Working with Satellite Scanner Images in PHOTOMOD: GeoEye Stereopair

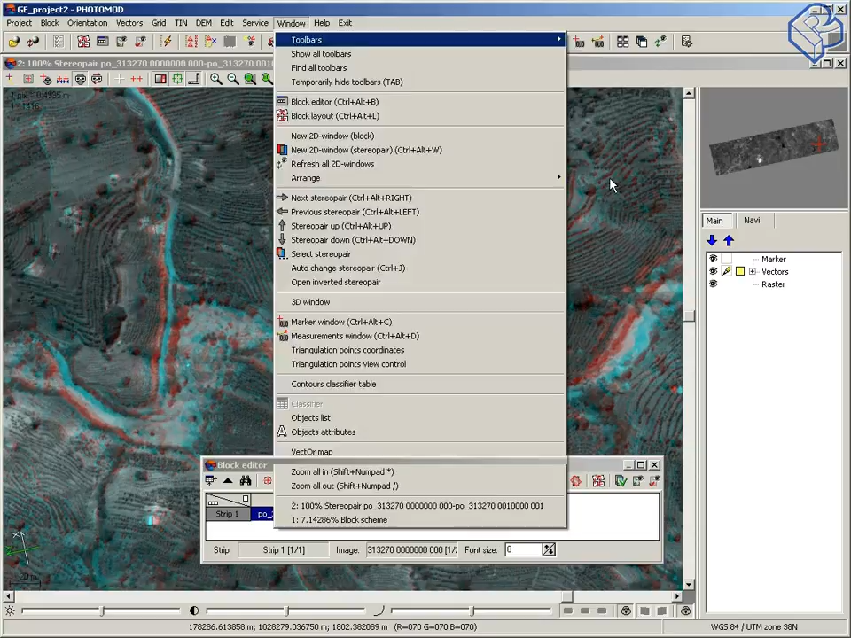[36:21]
And let's open toolbars with vectors. And here here we choose break lines. We can create point object, polyline and polygons. Now in the second mode, and with insert button I can add vertices of new object. With left mouse button I change the position of the marker in needed place, and with insert button I add
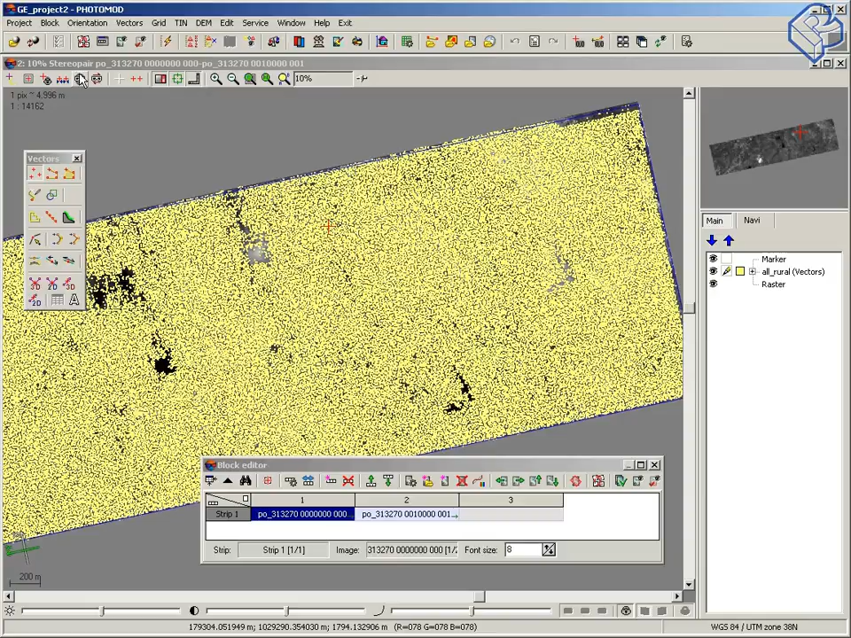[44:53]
It is a layer without filtration, just correlator box.
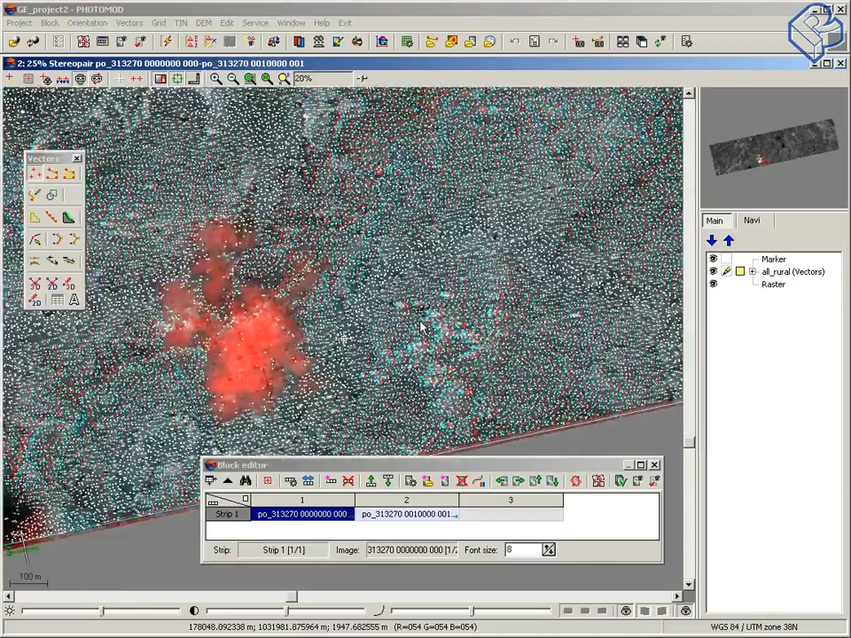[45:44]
Let's create tin to look at the result before filtration and after that, after filtration. So tin, create all rural vector layer. Display quasi contours. It helps us to see the bad points.
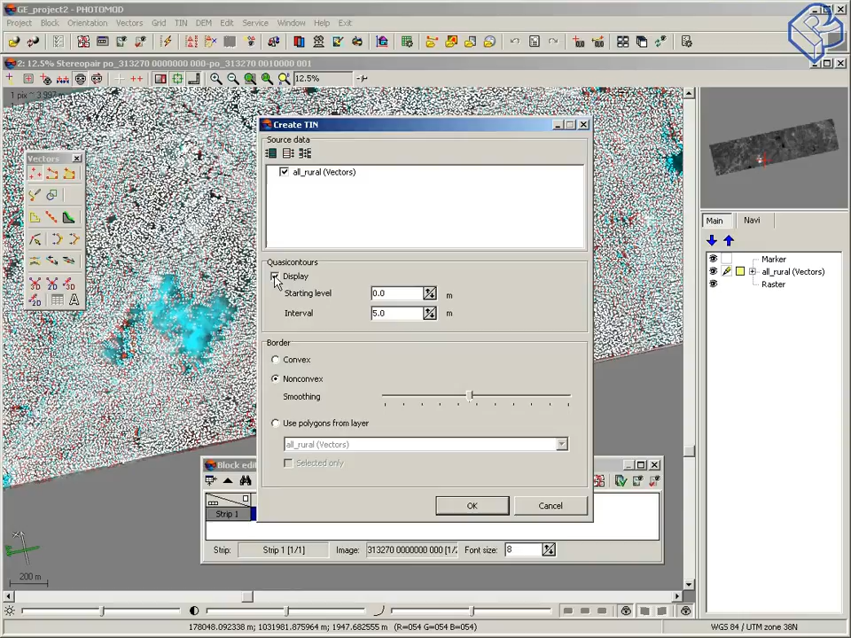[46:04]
And press OK.
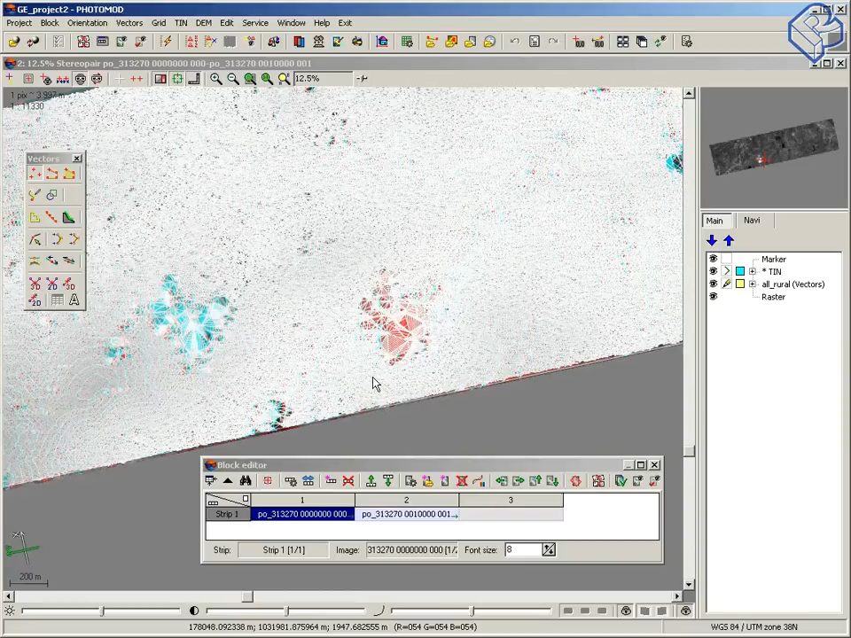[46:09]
OK. And here we can see concentrate contours. It means that there is some bad points. And look at the result closer. Yeah.
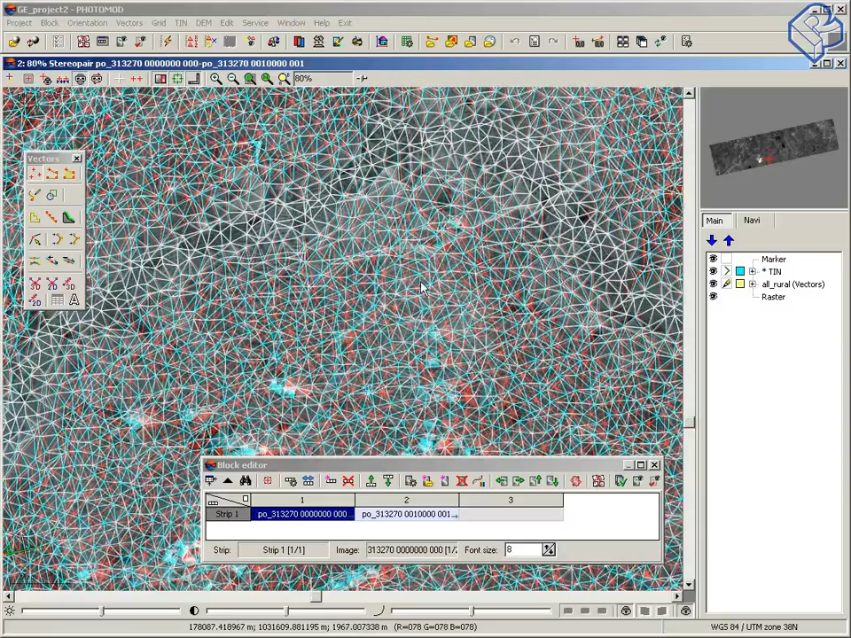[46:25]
Now let's close tin, this tin. No.